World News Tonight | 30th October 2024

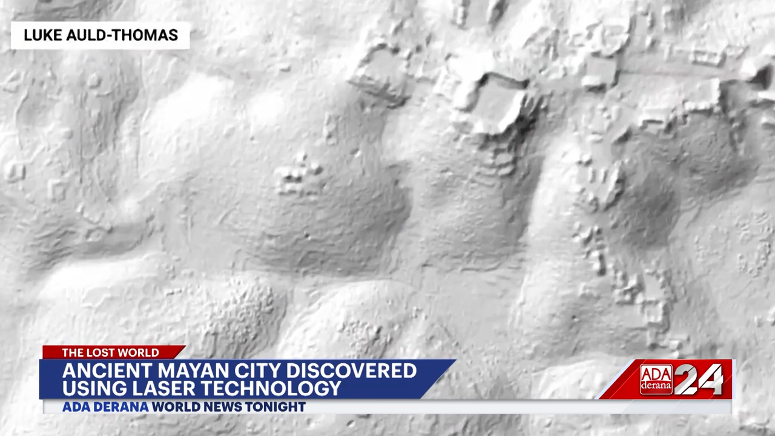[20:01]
Across the sites the team mapped, more than 6,000 ancient buildings tied to the Mayas revealed their way of life.
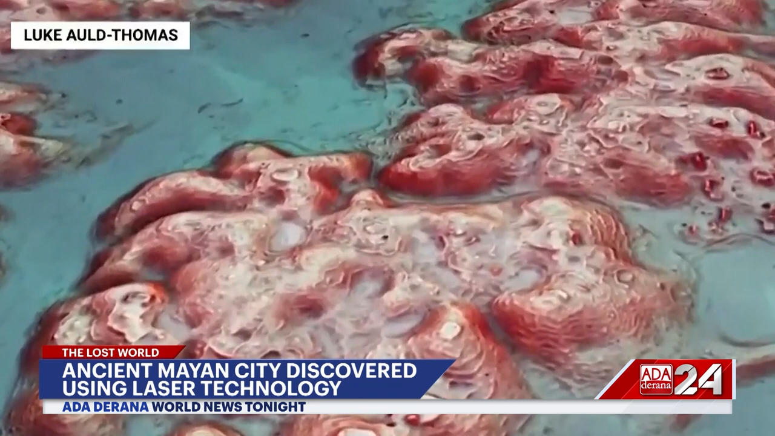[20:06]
Pyramids and plazas, even a court for ball games.
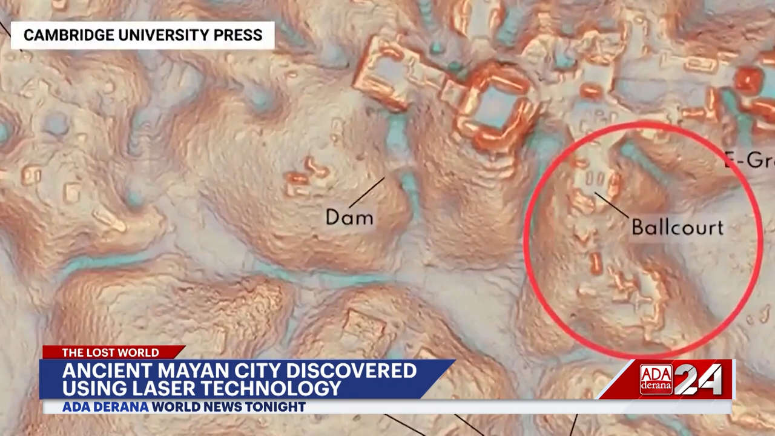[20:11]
The scientists named the city Valeriana. After a nearby lagoon. And based on the architecture, they think it was founded before the year 150.